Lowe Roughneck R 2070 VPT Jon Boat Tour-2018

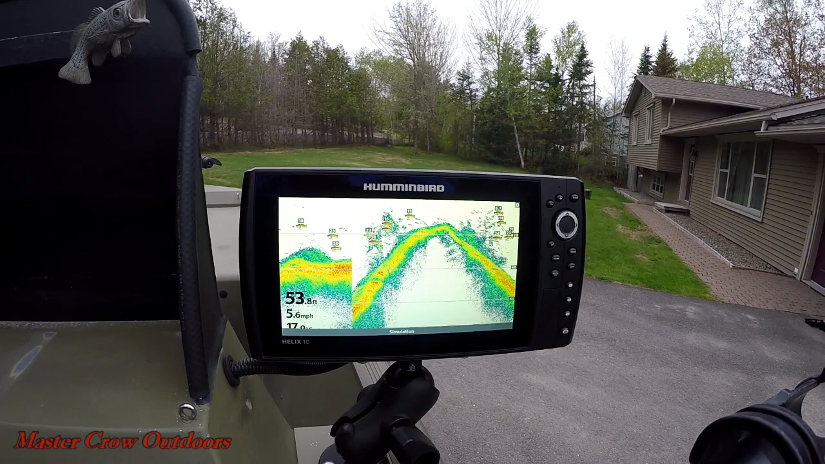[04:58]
On screen: depth 53.8 ft, speed 5.6 mph
A very important component of any boat is the electronics. I picked up this Hummingbird Helix 10 a couple years
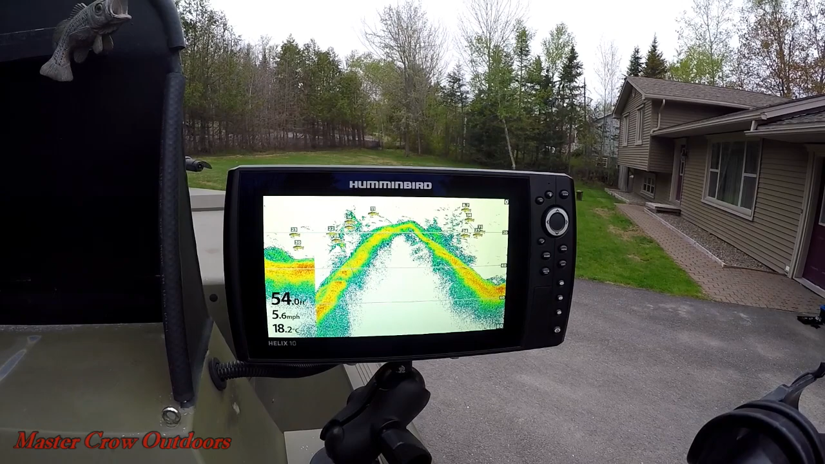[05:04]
On screen: depth 54.0 ft, speed 5.6 mph
ago now and I cannot imagine operating without it.
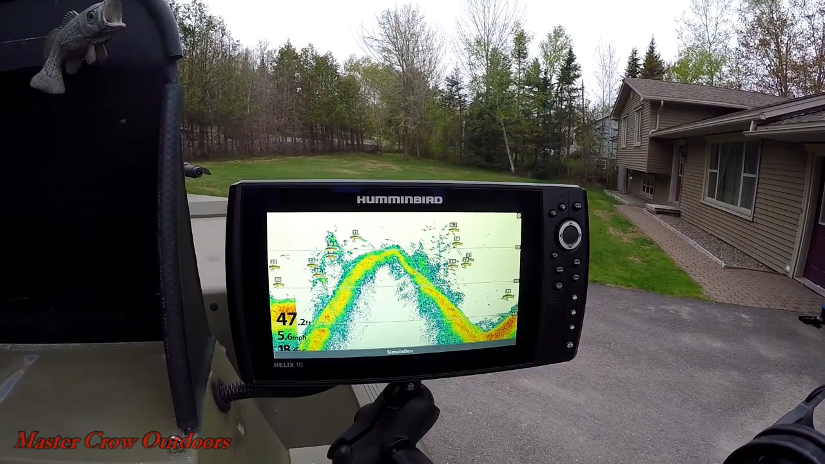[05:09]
On screen: depth 47.2 ft, speed 5.6 mph
It's a very user-friendly system and I would highly recommend it to anyone. Another modification we made to the boat was this wind deflector.